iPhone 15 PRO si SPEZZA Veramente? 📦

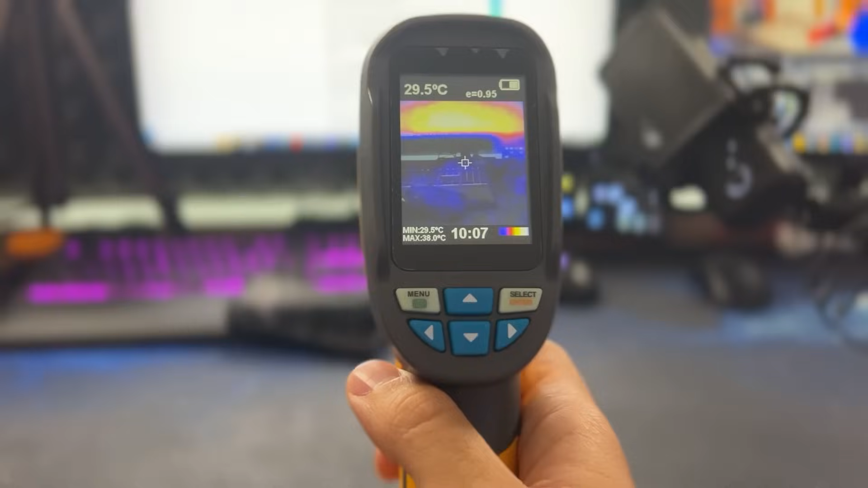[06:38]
On screen: spot 29.5°C, max 38.0°C, min 29.5°C
Vedete che Sulla scrivania Mi rimane blu Poi
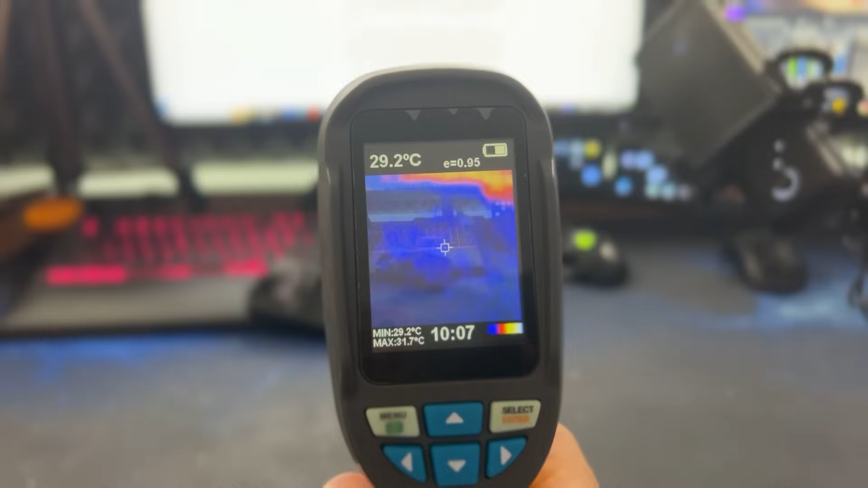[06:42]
On screen: spot 29.2°C, max 31.7°C, min 29.2°C
appena vado a salire
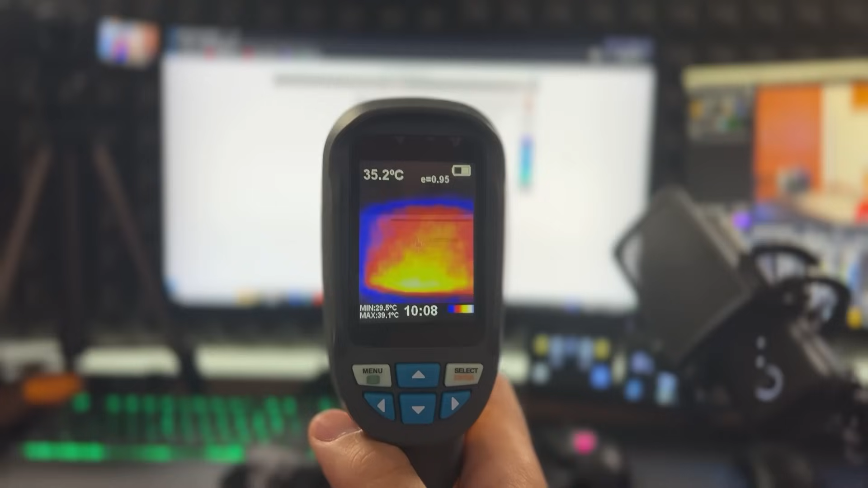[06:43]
On screen: spot 35.2°C
Ovviamente lo schermo È la parte calda Della mia scrivania E si andrà a illuminare di rosso Stessa cosa Se vado a inquadrare My Shosha
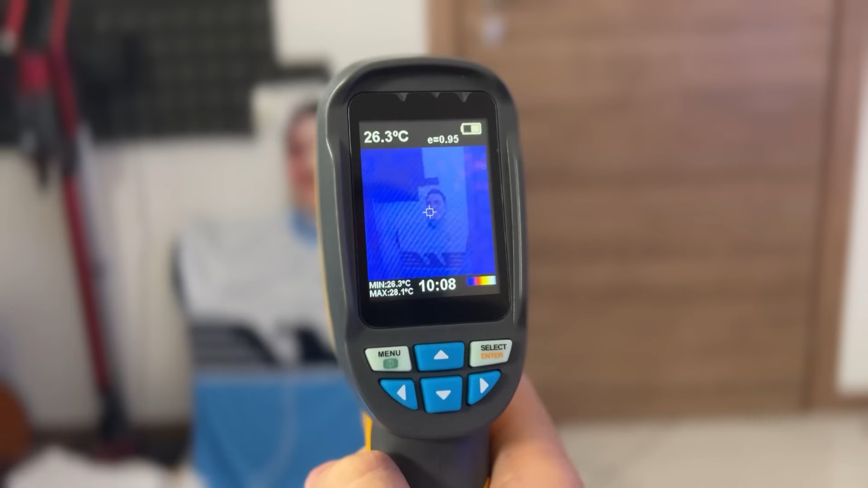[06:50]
On screen: spot 26.3°C, max 28.1°C, min 26.3°C
Vedete che My Shosha Ovviamente Non è una persona reale Quel My Shosha Perlomeno
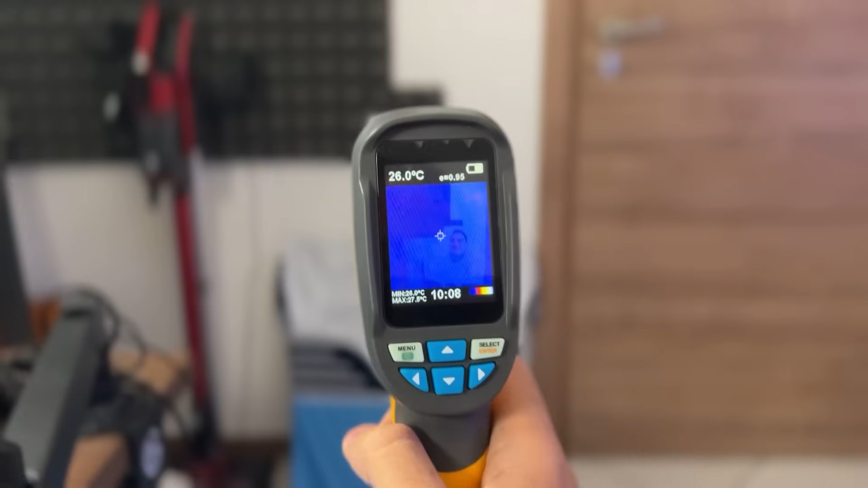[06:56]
On screen: spot 26.0°C
Quindi Non indicherà Nessun tipo Di calore Se io vado a posizionare La mano davanti Vedete che
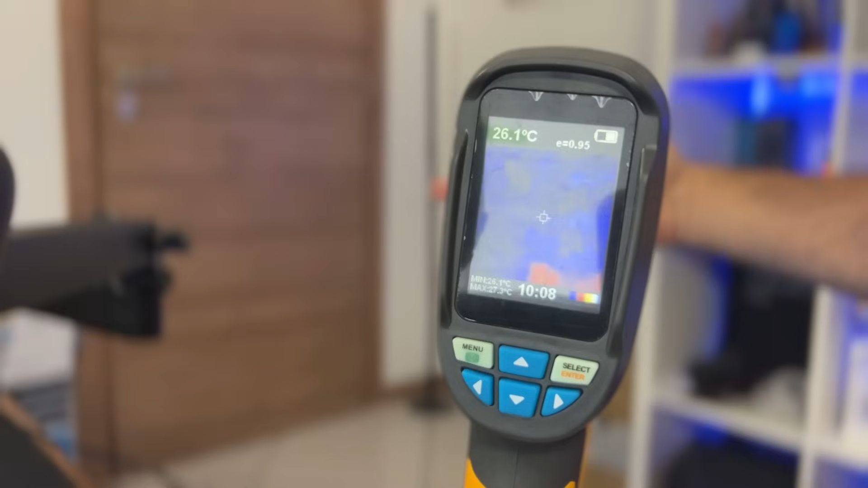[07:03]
On screen: spot 26.1°C
Mi rileverà Il calore Questa è una cosa Fica Cioè praticamente Lo stesso meccanismo Che usano
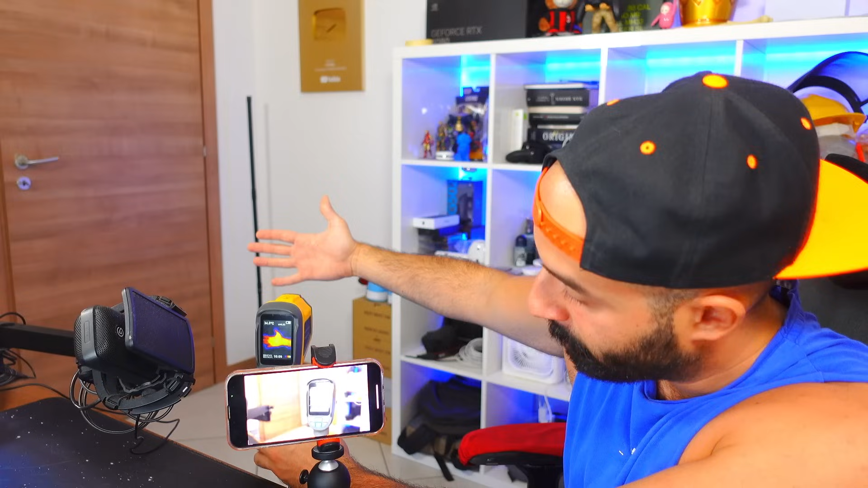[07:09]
Per spottare Le persone Nelle foreste I poliziotti I carabinieri Quelle robe lì
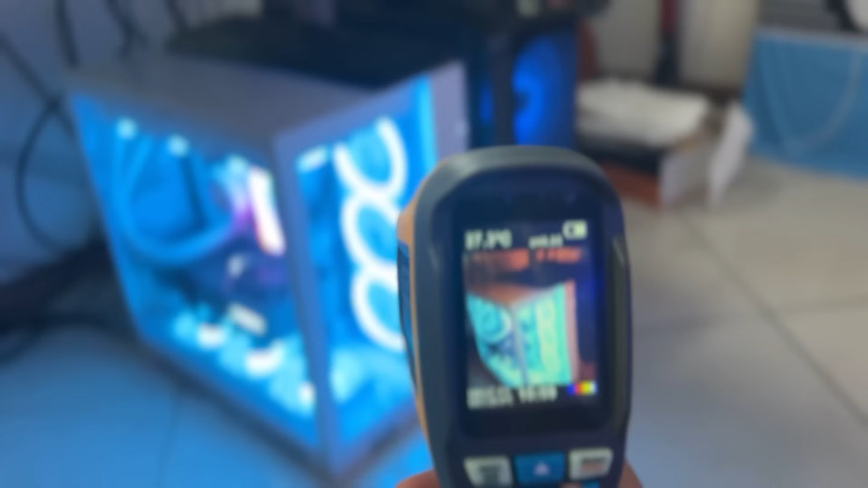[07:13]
Andiamo sul mio computer
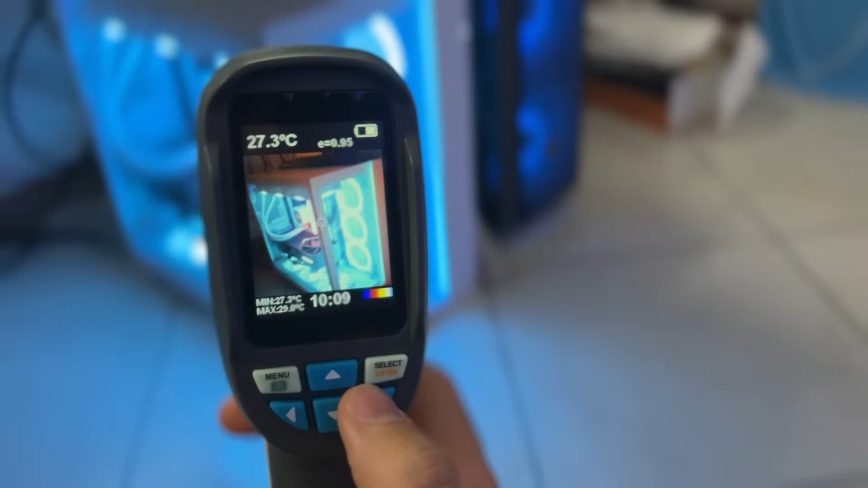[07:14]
On screen: spot 27.3°C
In questo momento Sta lavorando pochissimo Questo è un sistema Di raffreddamento Veramente clamoroso E vedete che Il calore In
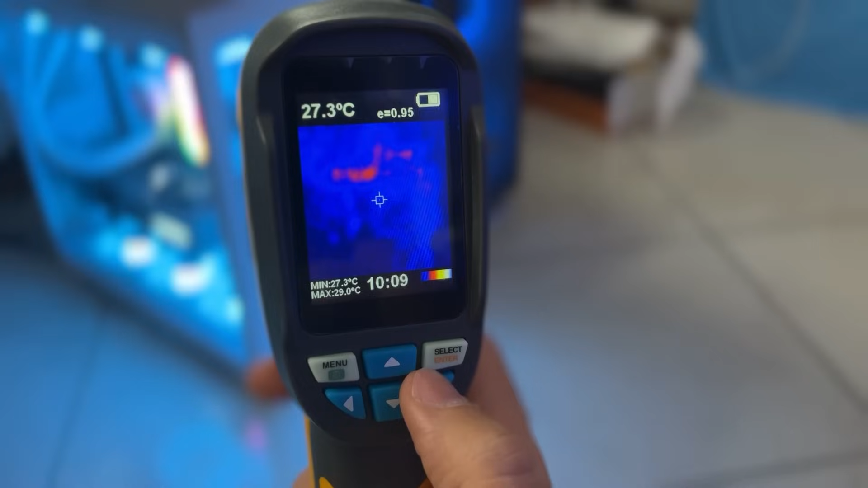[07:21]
On screen: spot 27.3°C, max 29.0°C, min 27.3°C
questo In questa parte qua Sale verso l'alto E la parte bassa È fredda Quindi Un ottimo air cooling Abbiamo fatto
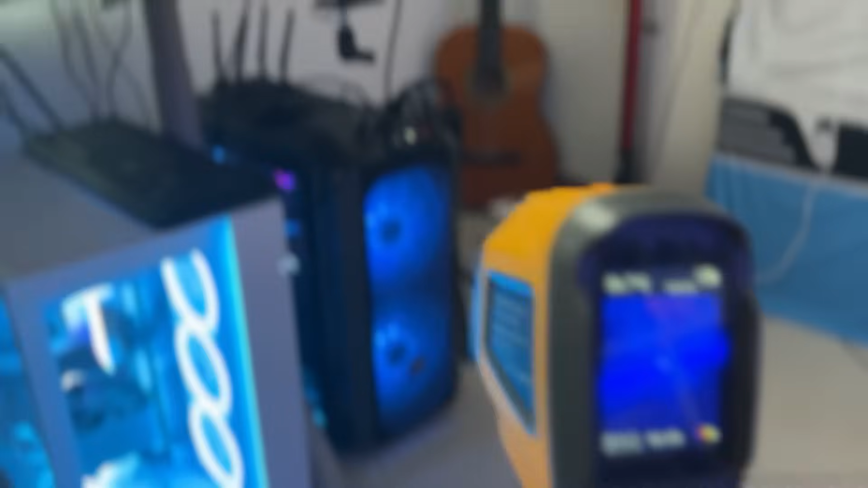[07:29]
Cosa invece Falsa Sull'altro pc Che come vedete È praticamente
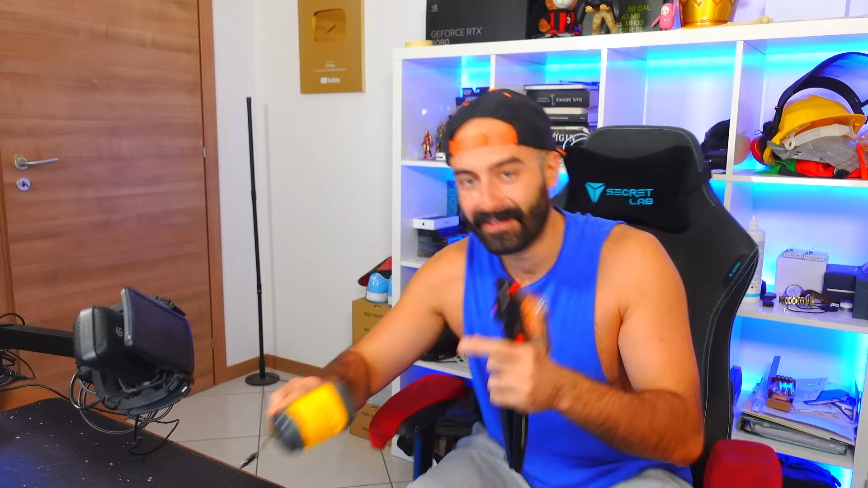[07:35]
Incandescente Quale dei due Secondo voi L'ho montato io Allora Primo test Vediamo che cosa succede Se noi andiamo A monitorare la temperatura Dell'iPhone 15 Pro Senza fare niente Letteramente Fermo
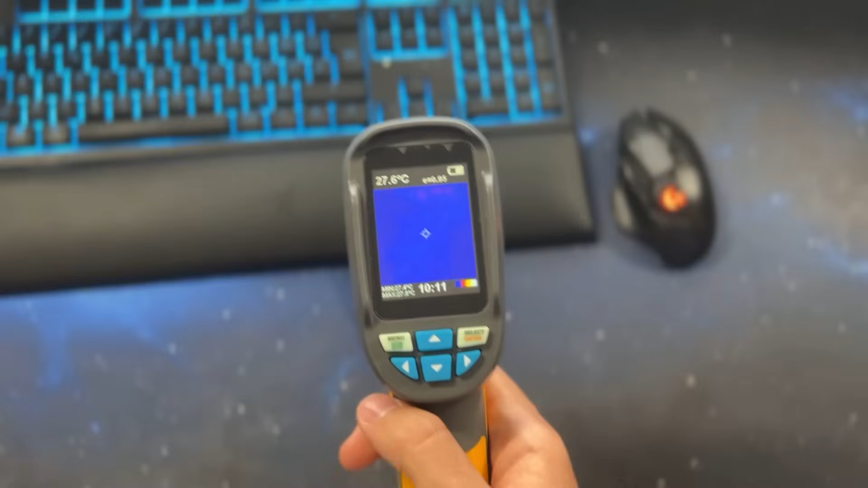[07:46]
On screen: spot 27.6°C
Allora Quello è l'iPhone Che ovviamente non viene Praticamente inquadrato Abbiamo delle piccole
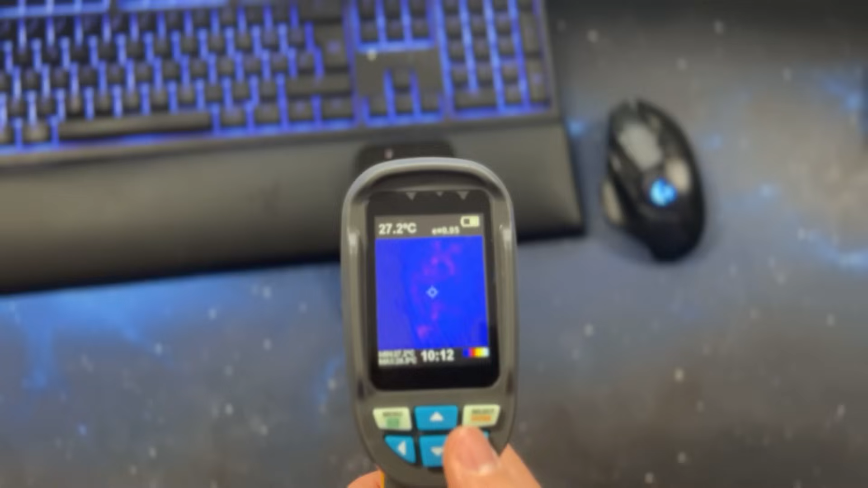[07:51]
On screen: spot 27.2°C
fiamme Però poca roba Cioè È letteralmente freddo Proviamo adesso Ad attaccarlo Alla presa di corrente Con il cavo Del